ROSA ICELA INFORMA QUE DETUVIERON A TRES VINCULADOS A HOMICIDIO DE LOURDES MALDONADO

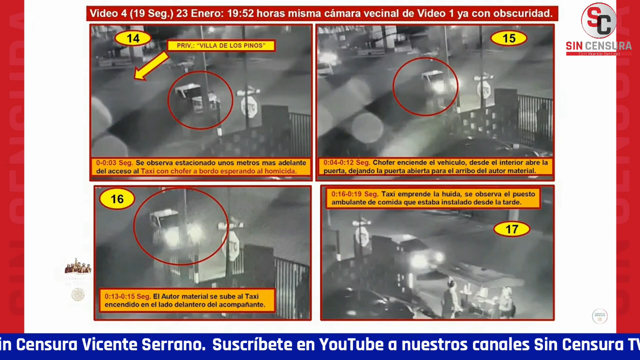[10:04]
Aquí se les ve caminando, aquí pasaron ya precisamente por donde está la vivienda de Lourdes Maldonado, donde finalmente pudieron voltear y dialogan entre ellos,